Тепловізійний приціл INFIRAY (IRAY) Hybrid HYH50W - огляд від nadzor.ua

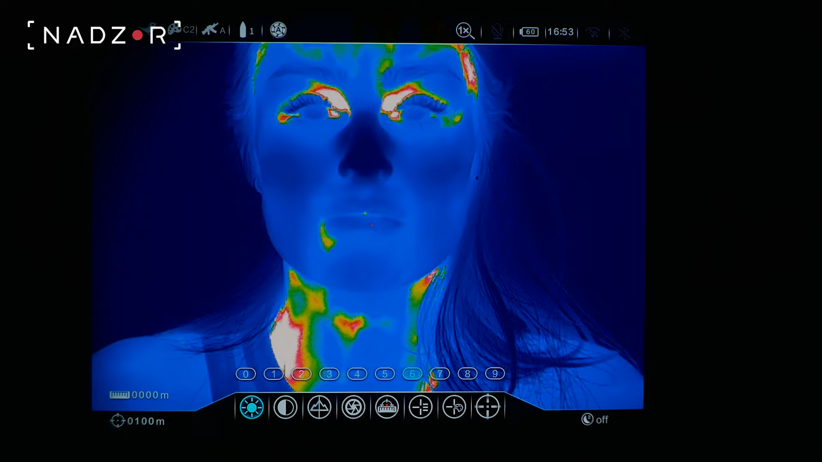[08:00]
Він може робити фото та відео і все це зберігати на вмонтовану пам'ять на 64 гігабайти. Враховуючи, що приціл має мікрофон, всі відеофайли писатимуться зі звуком. Та й це ще не все. Приціл самостійно активує поновлення запису відео після пострілу.
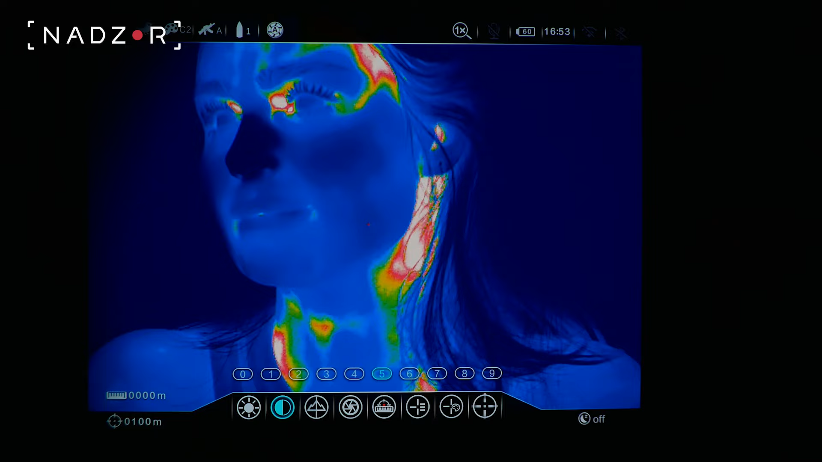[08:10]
З використанням Wi-Fi можна з'єднати свій смартфон з тепловізійним пристроєм
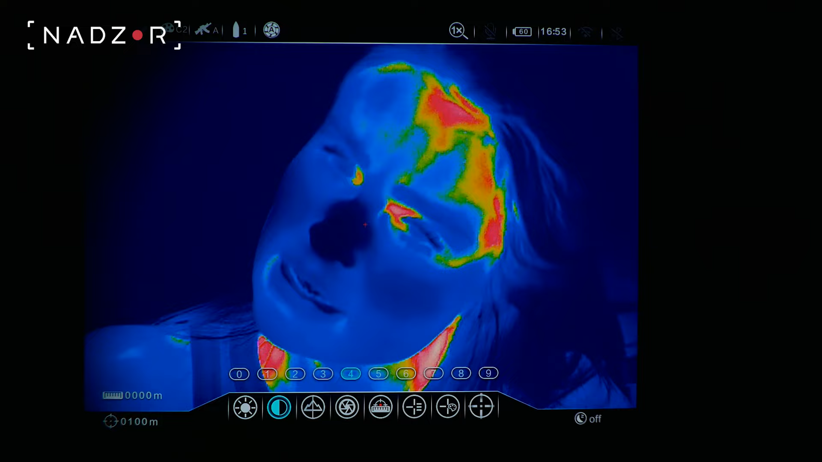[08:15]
для віддаленої керування ним або отримання зображення в реальному часі на екран смартфона.
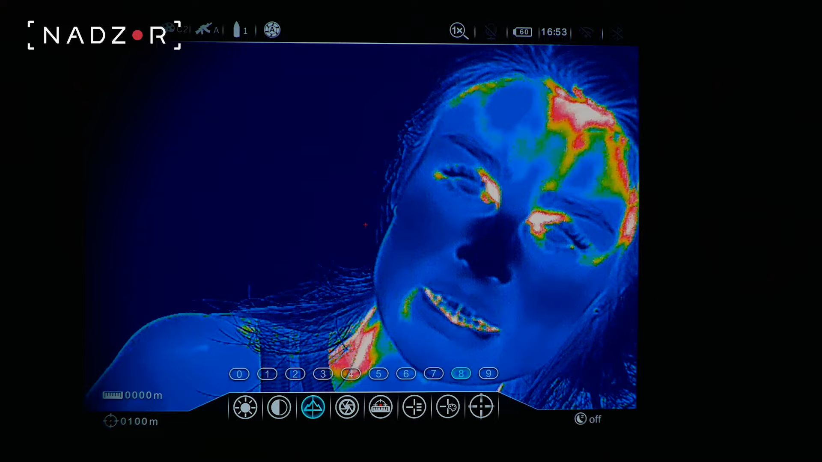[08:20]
Для керування та передачі потокового відео на мобільний пристрій можна встановити програму сумісно з тепловізійним прицілом InfiRay Outdoor.